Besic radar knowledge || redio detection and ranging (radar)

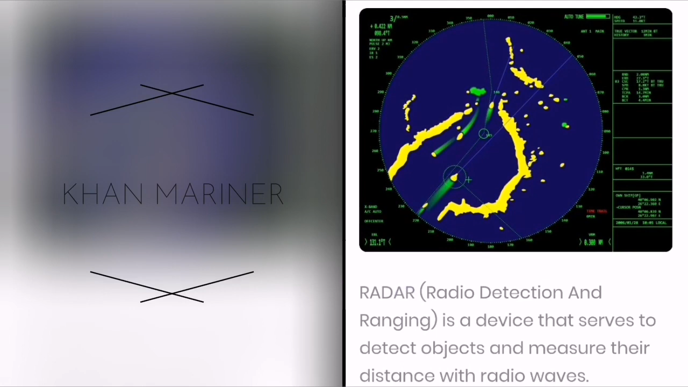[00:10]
radio detection and ranging radar radar radio detection and ranging is a device that serves to detect objects and measure their distance with radio waves
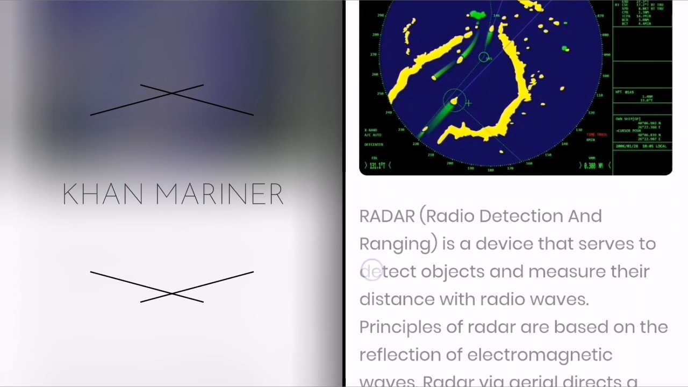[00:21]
principles of radar are based on the reflection of electromagnetic waves radar via